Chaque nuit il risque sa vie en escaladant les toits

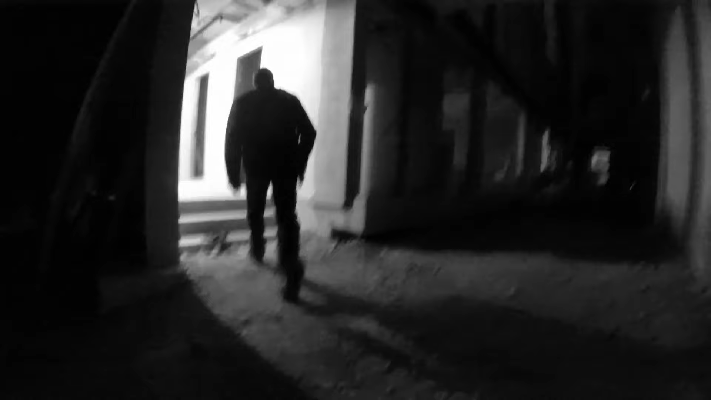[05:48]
« Je cherche les escaliers. » Le site n'est pas sécurisé.
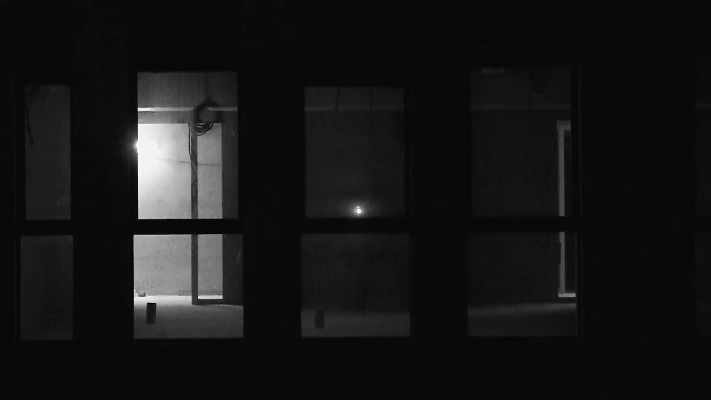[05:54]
À chaque pas, il risque de glisser sur des clous ou de tomber dans un trou. Huit étages plus haut, il est enfin sur les toits.
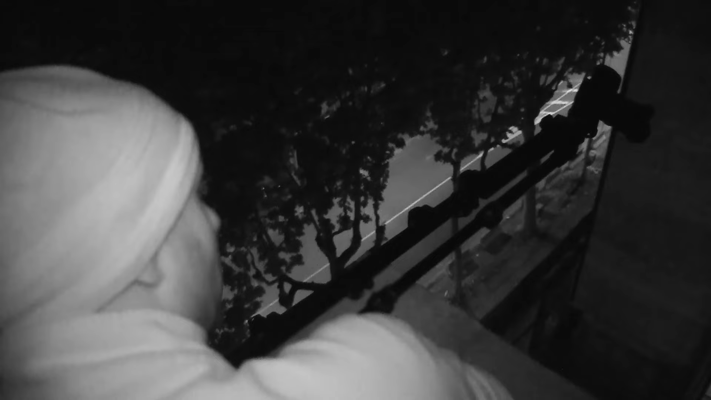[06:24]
« Je ne veux pas savoir à quelle hauteur il est, mais s'il tombe, c'est sûr qu'il est mort. » Le résultat est étonnant. « C'est chouette.
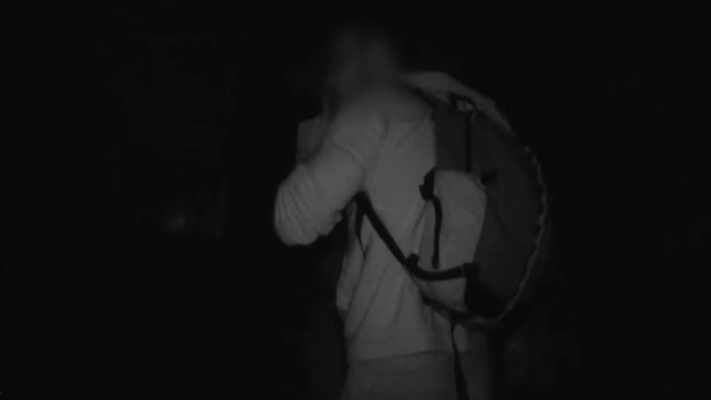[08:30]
« Là, il faut faire gaffe, ils peuvent nous voir d'ici.
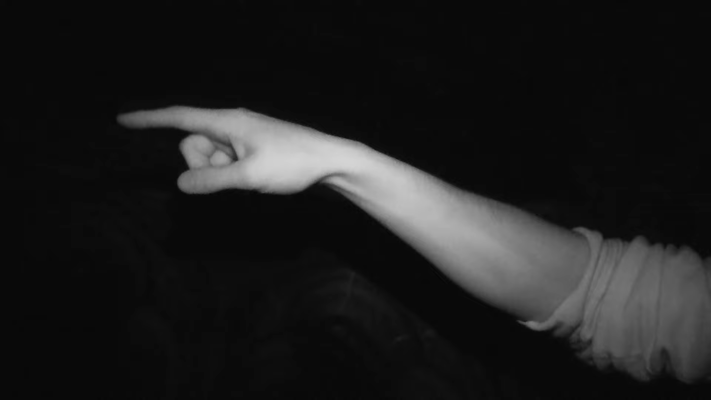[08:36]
» « OK, on va grimper. »
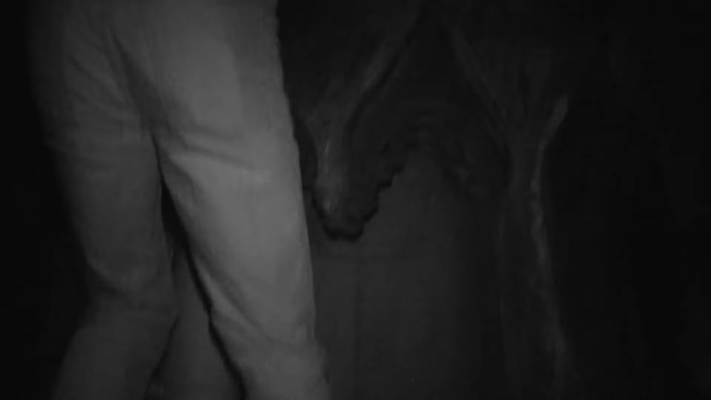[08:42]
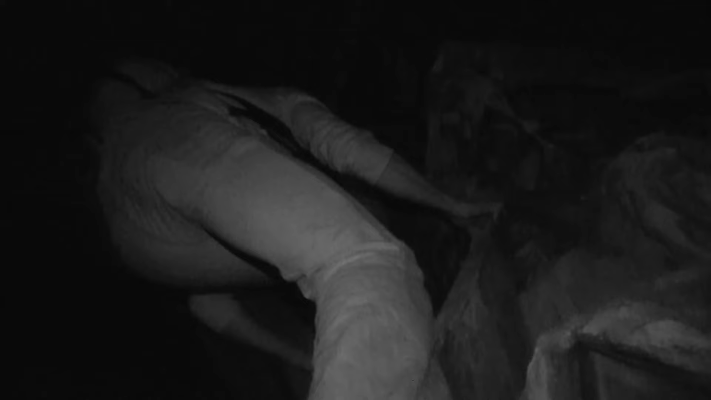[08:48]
Ils mettent leurs pieds à même cette pierre qui date du XIIe siècle, alors que l'église est classée monument historique.